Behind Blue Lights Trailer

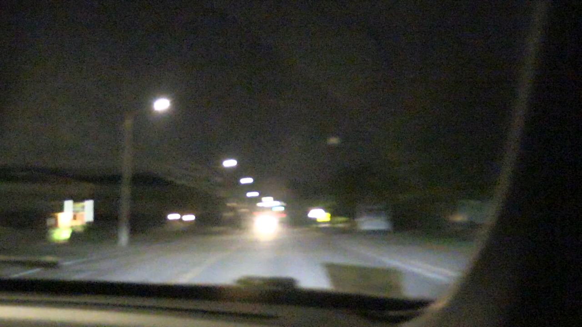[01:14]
As we're heading southbound down Main Street, Officer Orr spots a vehicle that has its high beams on as it passes him. He then flips around and initiates a traffic stop. This is one of my pet peeves, fair to dim high beams.
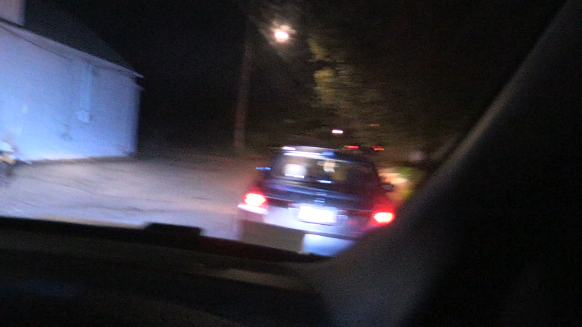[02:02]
If you notice here, Officer Orr touches the back of the vehicle near the taillight.